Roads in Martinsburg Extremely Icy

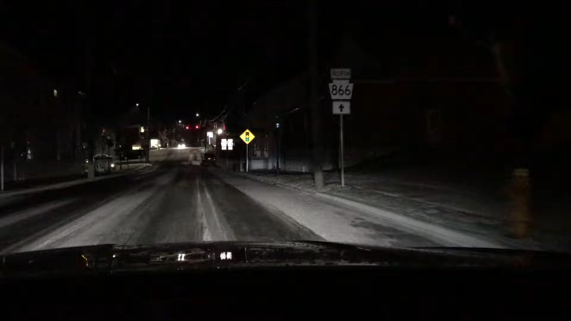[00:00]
All right, we are headed into the red light here in Martinsburg. Very windy. The roads right now are an absolute sheet of ice. I did not expect that. The temperature right now is 28, so the snow that's falling down seems to be turning straight into ice right now, which is definitely a factor. Luckily, I'm in a four-wheel drive, but as I was coming into Martinsburg, I went to hit the brakes and I just slid.